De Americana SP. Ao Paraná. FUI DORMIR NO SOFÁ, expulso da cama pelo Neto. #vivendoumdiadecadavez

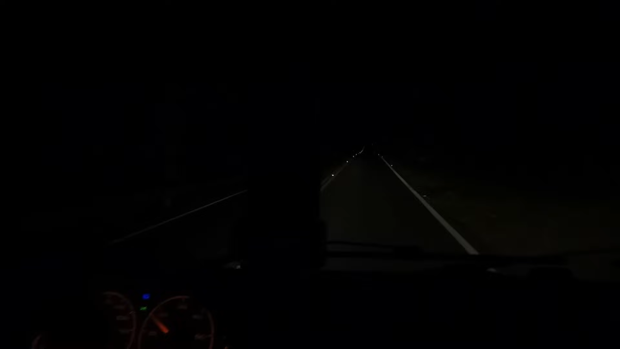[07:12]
Aí show, e tem bastante veículo também andando. Mas tá coisa linda, linda, linda, linda, linda. Entra nas coisas que entra deitado, deitando o cabelo. Muita curva.
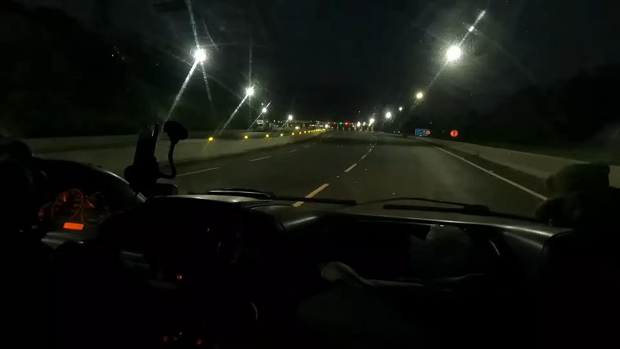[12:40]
Aí, galera, já saímos do posto, estamos na BR, agora são 4h53, porque decidimos vir mais cedo, porque o trânsito tá limpo, a gente já descansou, né, amorzão?